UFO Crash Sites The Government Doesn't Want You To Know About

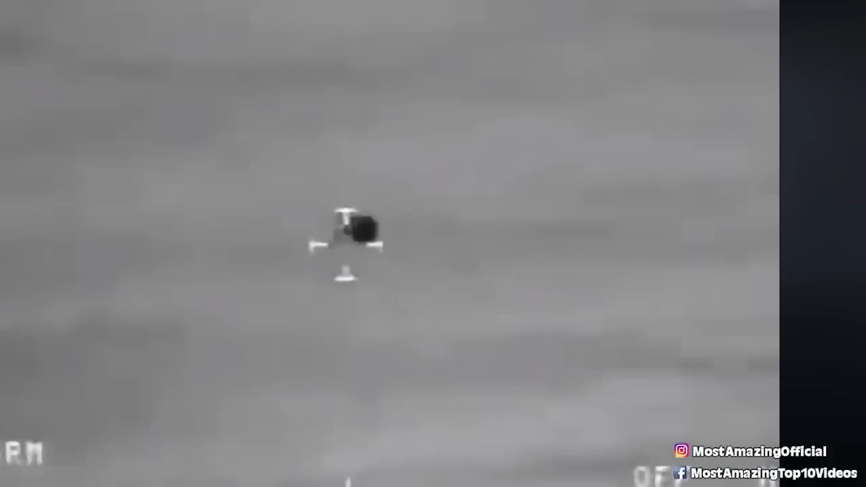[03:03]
The object was initially detected by radar and later confirmed by security cameras as a glowing, unidentified object that appeared to be travelling at a low altitude. The object was described as being around 4-5 feet in length and it moved very quickly and very erratically. It was also observed to emit a bright white light and appeared to be changing shape.
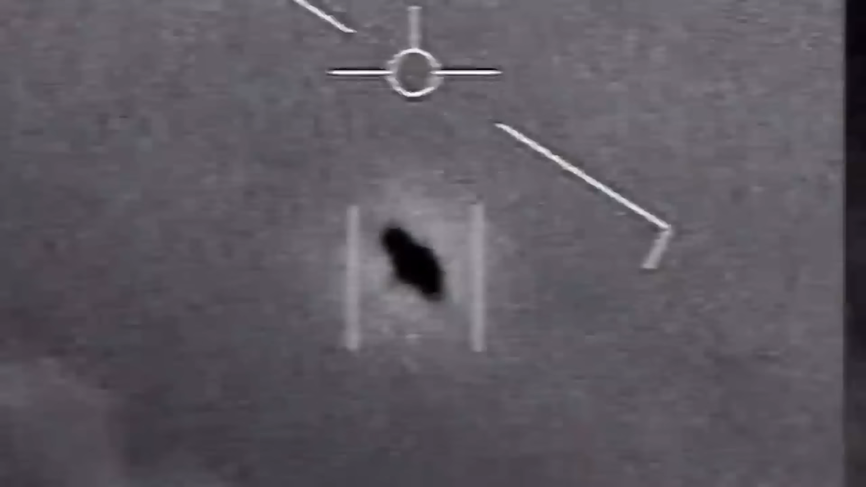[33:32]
They moved in ways no known aircraft does and pilots described them seeming to defy the laws of physics.
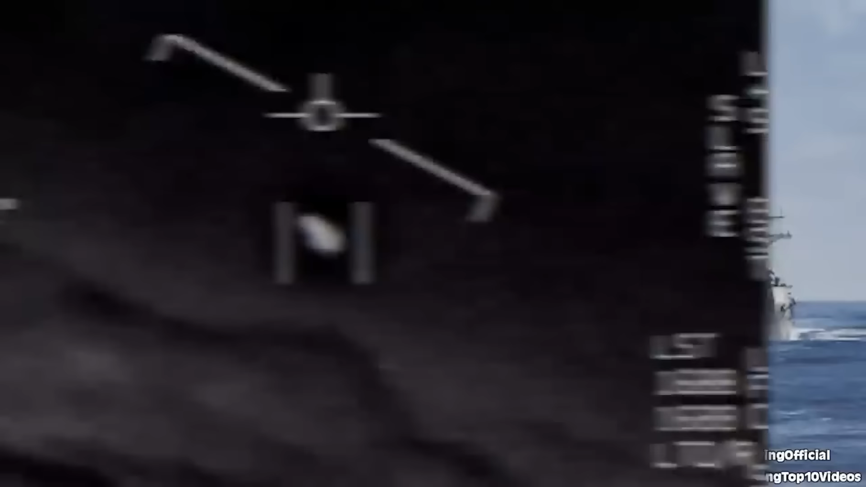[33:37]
In these series of videos they're completely confused and shocked about what they're seeing. The videos were recorded back in 2004 so the pentagon were holding on to these for a long time and the fact that they were finally released really
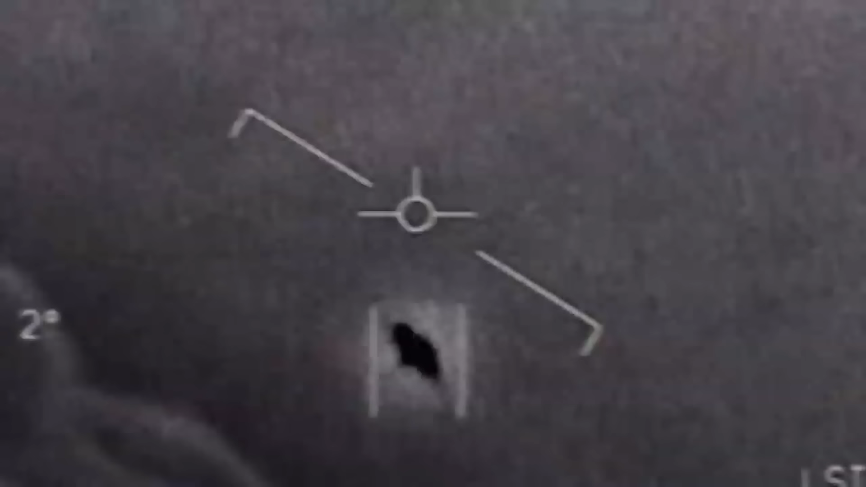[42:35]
They did not have any visible means of lift or control surfaces in other words nothing that resembled normal aircraft with wings flaps or engines.
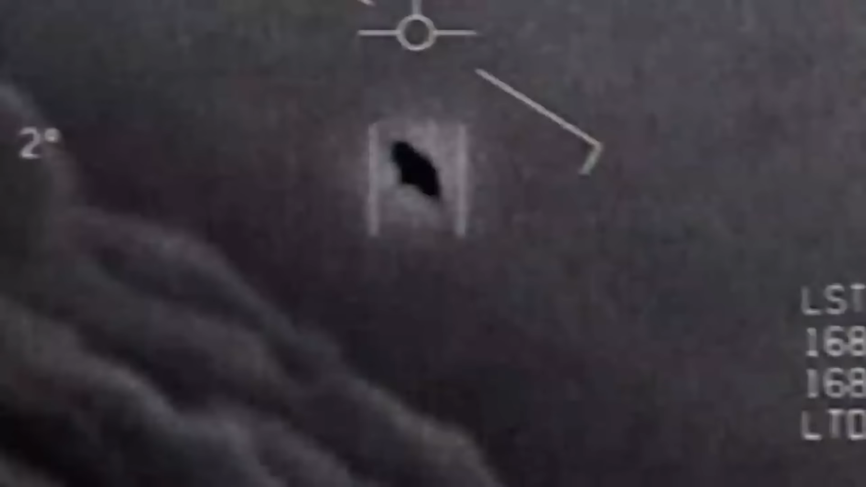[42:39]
These are not isolated incidents Ryan said. We have a real ufo problem and it's not balloons.
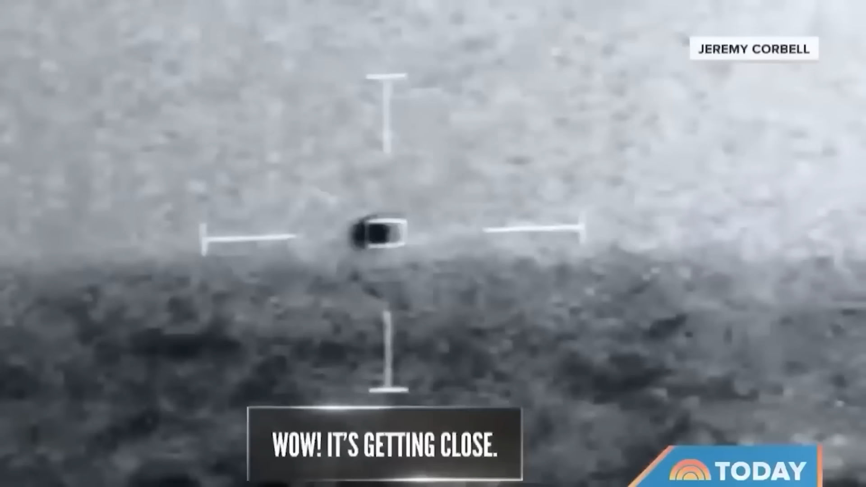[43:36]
The footage obtained by a documentary filmmaker and shared with NBC News appeared to show a mysterious object flying for a few minutes before disappearing into the water. The video was captured by a navy aircraft and recorded
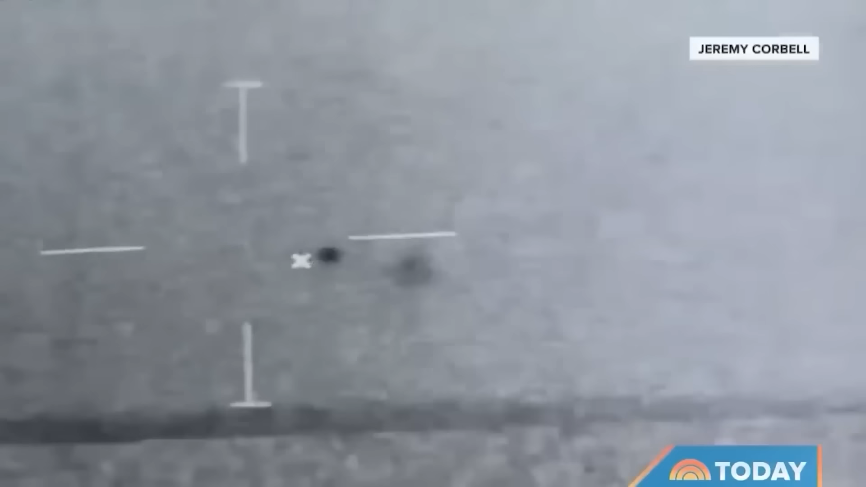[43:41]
in the USS Almestad combat information center according to the filmmaker Jeremy Corbell.
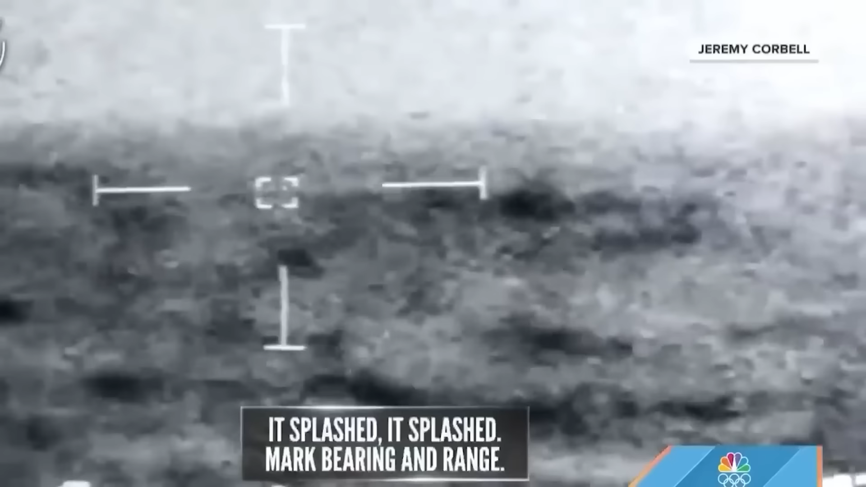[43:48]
The clip appears to show a spherical object flying above the water for a few minutes near San Diego before it vanishes.
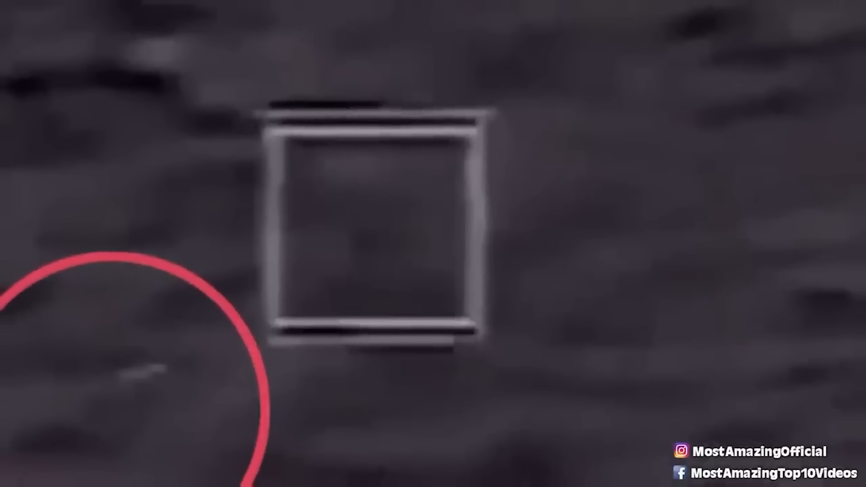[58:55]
Like no windows, nothing that would indicate an engine, no wings,
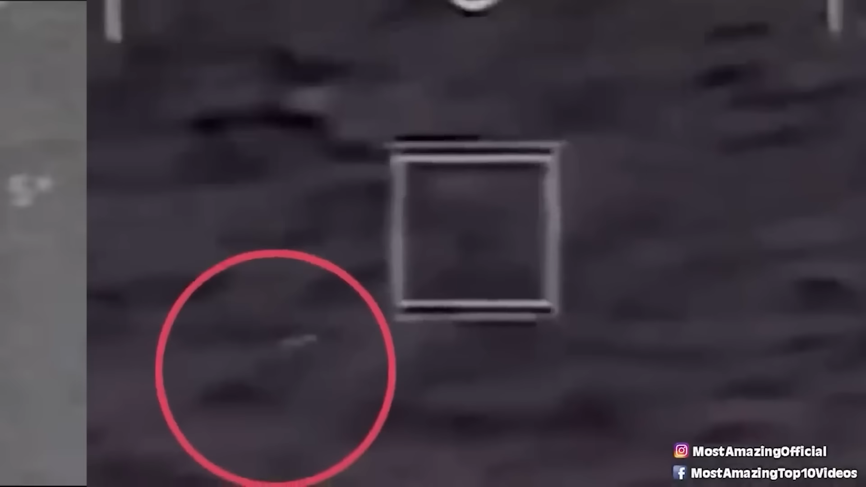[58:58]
and the infrared monitors on the jets didn't pick up any sort of exhaust. The Commander and Lieutenant Commander tried to intercept this strange
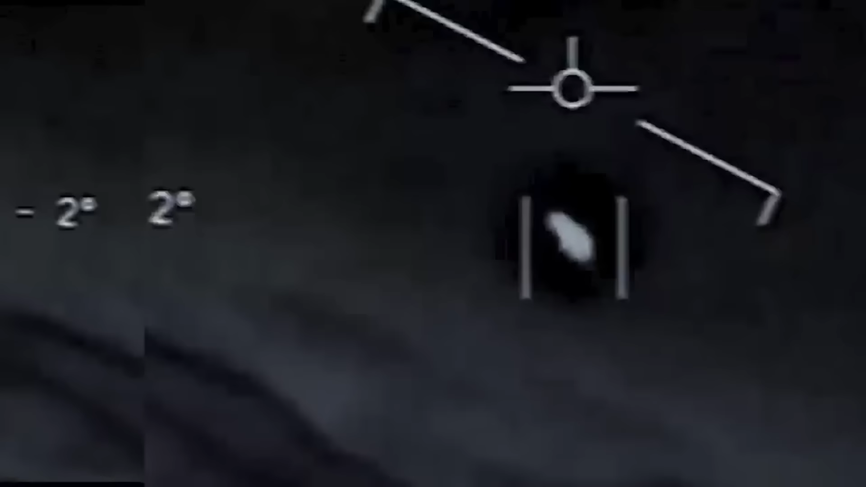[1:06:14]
Commander David Fravor and Lieutenant Commander Jim Slate went over in two fighter jets and when
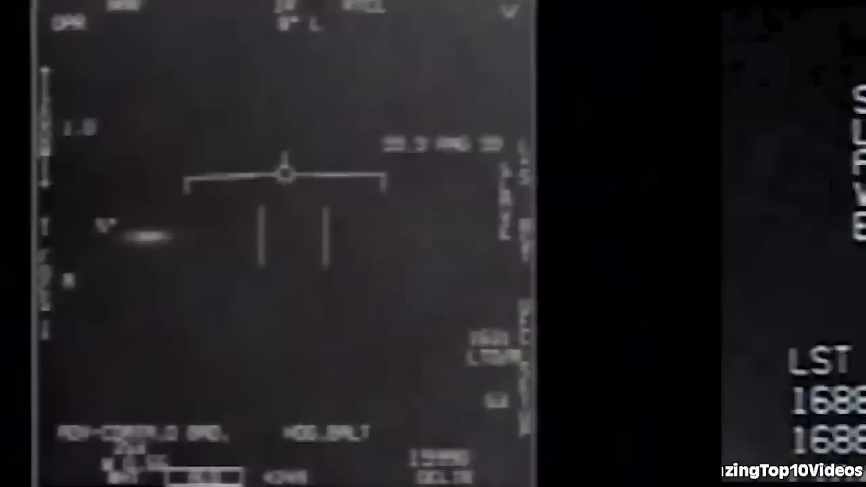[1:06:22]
they arrived they saw what at first appeared to be churning water while there was an oval shape just below the surface. After this, a white oval shaped object appeared above the water but it had no markings on it.
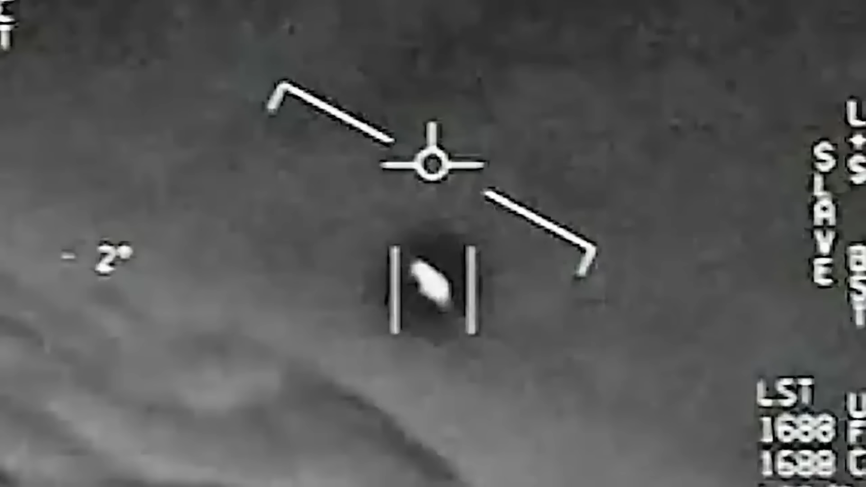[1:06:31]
Like no windows, nothing that would indicate an engine, no wings and the infrared monitors on the jets didn't pick up any sort of exhaust.
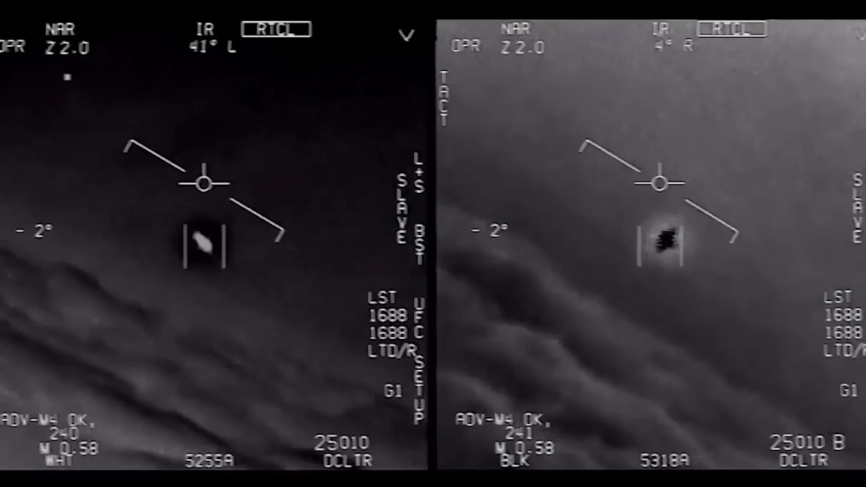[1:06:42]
The commander and lieutenant commander tried to intercept this strange aircraft